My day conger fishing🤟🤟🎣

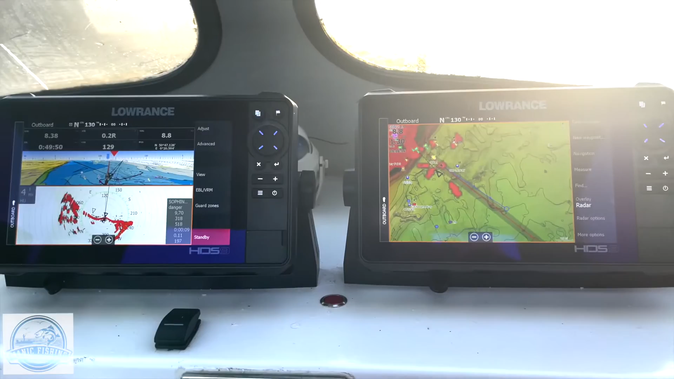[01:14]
live units and at the minute I'm on autopilot
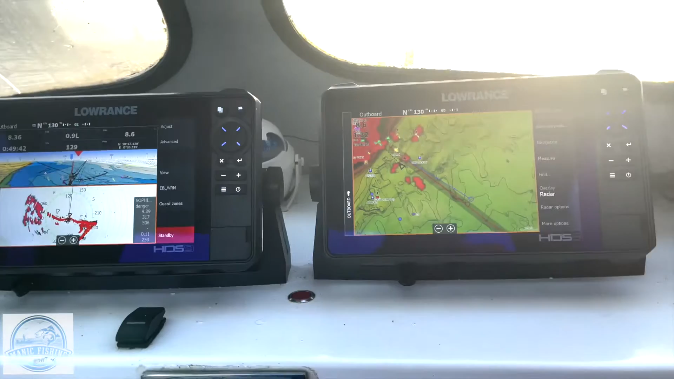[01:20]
set up I've got a V3100 AIS system that I do use
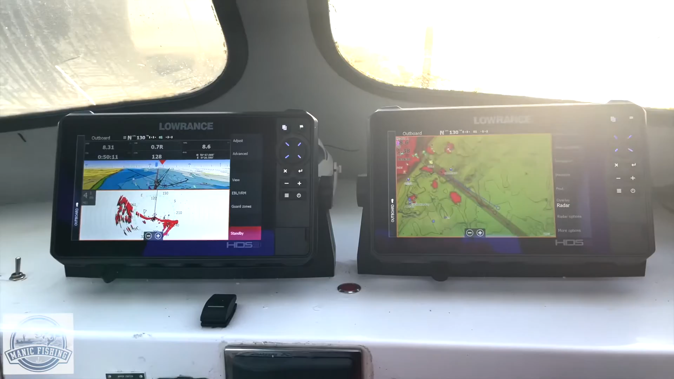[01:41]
It's a little bit brightening up now so I'll give it a little bit of throttle and we'll get out there.
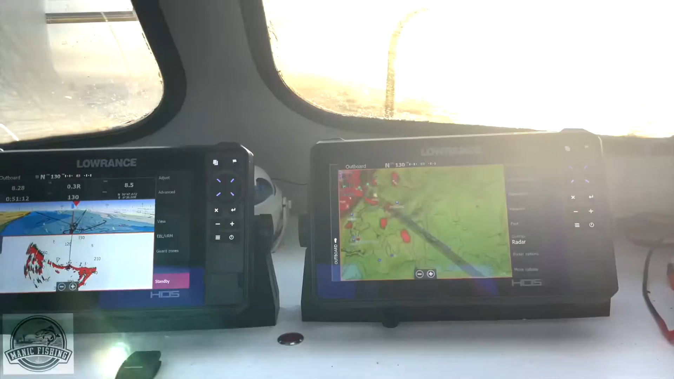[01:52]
What I use on these units is I use a split screen,
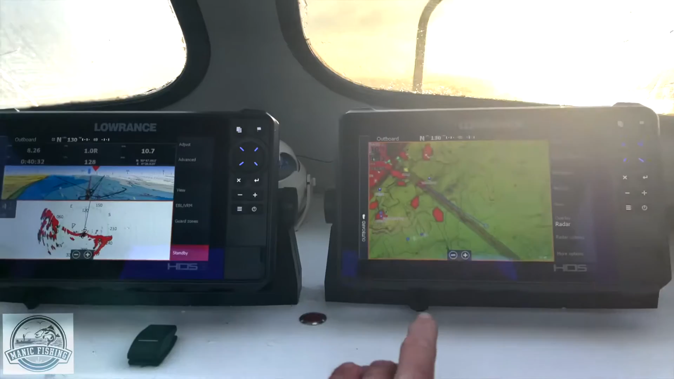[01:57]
a map on one and then I use a split screen on the other so on this one here I've got my radar and I've got that set of four miles.
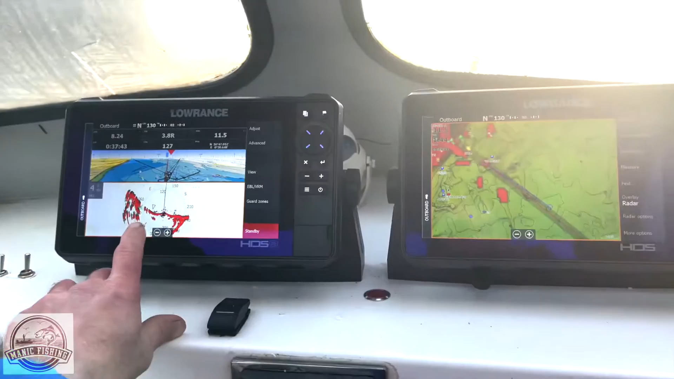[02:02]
That gives me plenty of notice of anything around
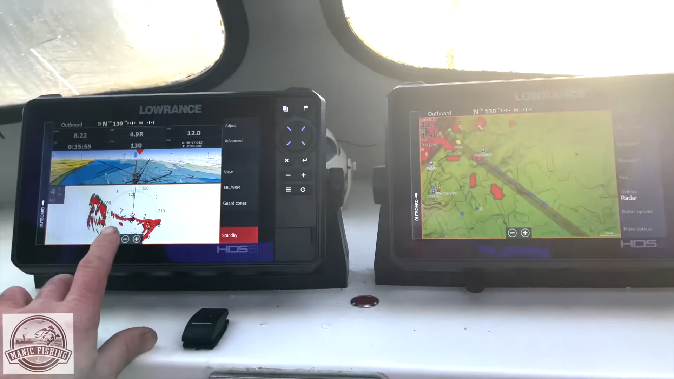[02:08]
me and it's a superb unit and then I also use the
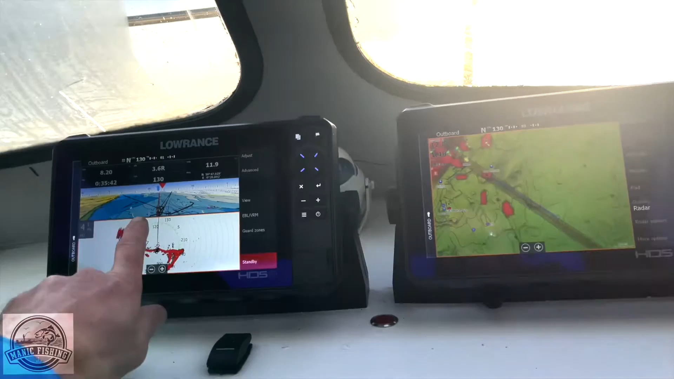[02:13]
steer option so that gives me my arrival time at
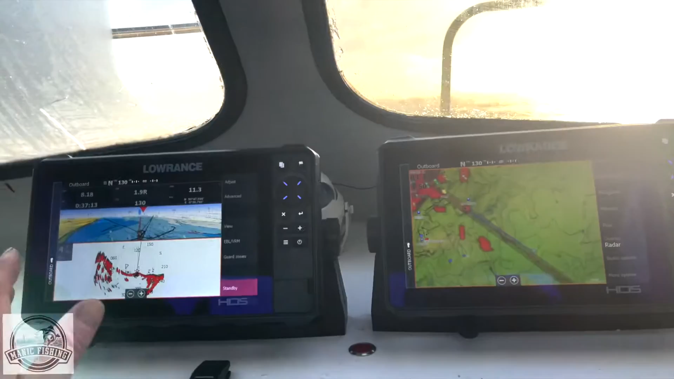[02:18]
this speed because I'm only going slow it's showing me 38 minutes and it's 8.16
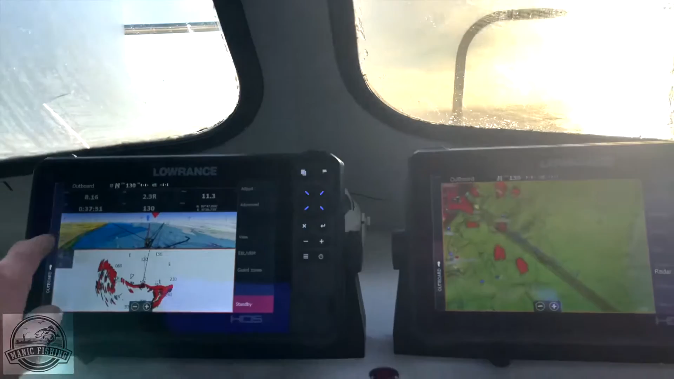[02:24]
miles and obviously you'll hear the autopilot is moving and doing its thing so yeah I'll
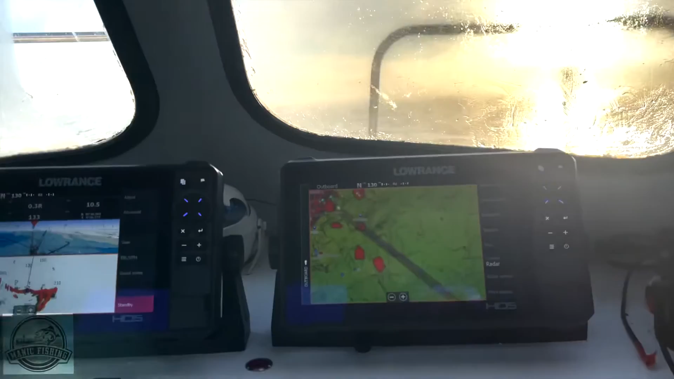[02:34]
try and do some stuff on these units later but it's looking a lovely day.
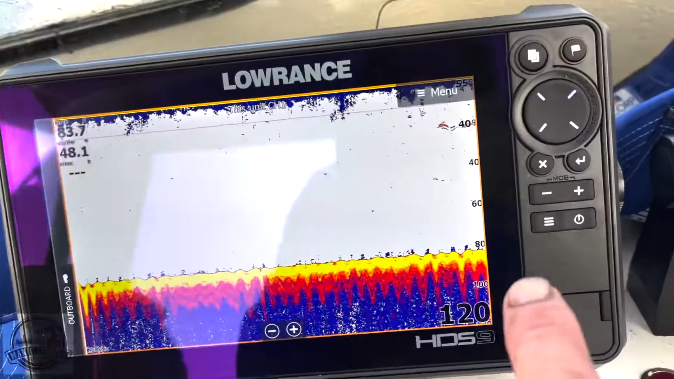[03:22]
spiky bits coming up that's the start of the wreckage so I reckon I'm
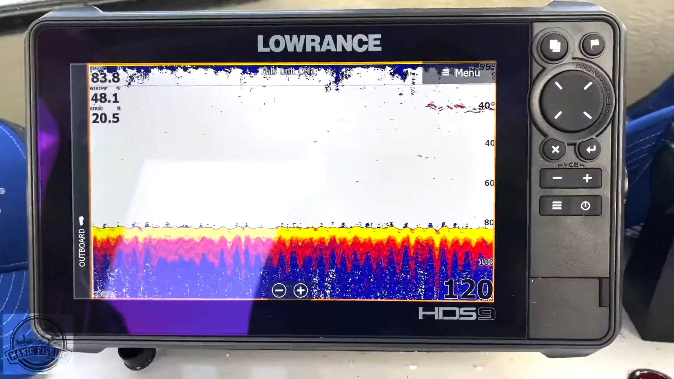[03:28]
on the money here um but we'll just have to wait and see you